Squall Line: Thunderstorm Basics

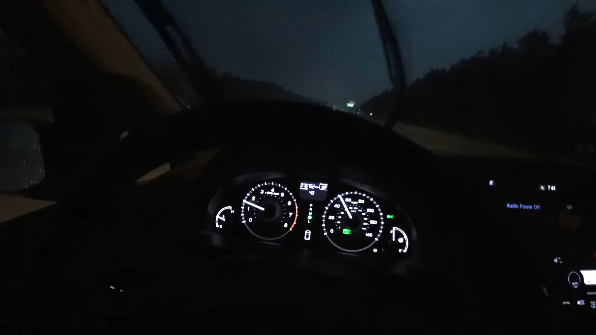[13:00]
I'm driving 50 and I feel like I'm going way too fast. I'm going to keep it slow. So now I'm having to yell. The water is coming down really heavy. The road is very thick. You can easily slide on a road if you're going too fast. That guy has his hazards on up there. You just slow down.